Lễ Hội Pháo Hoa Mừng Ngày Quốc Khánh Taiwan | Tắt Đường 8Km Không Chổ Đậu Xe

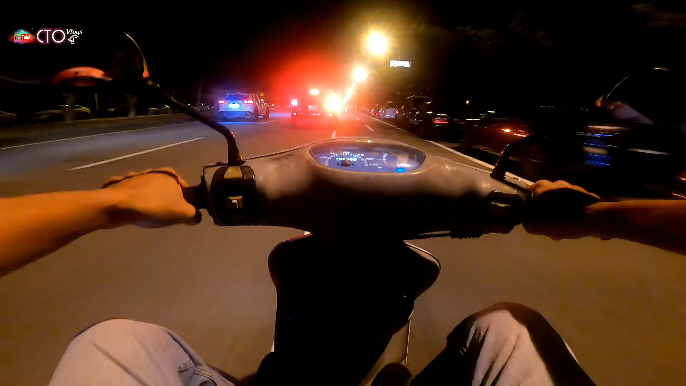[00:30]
không còn chỗ đậu xe nữa không còn chỗ đậu xe quá khủng khí
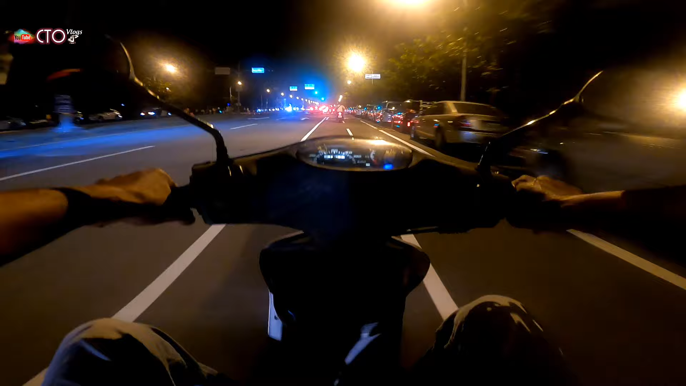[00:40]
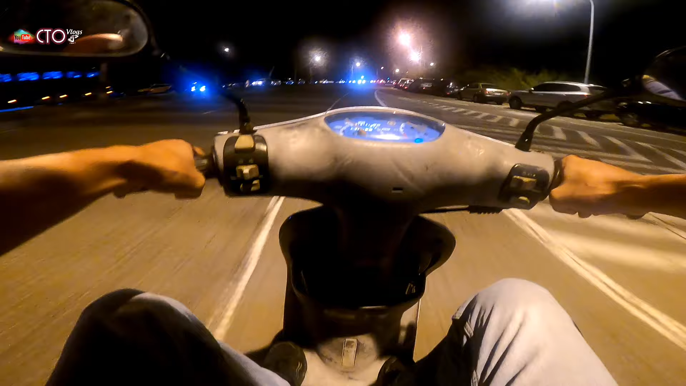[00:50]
đây là những điểm rồi ta đậu ở đây những điểm coi ở đây là phía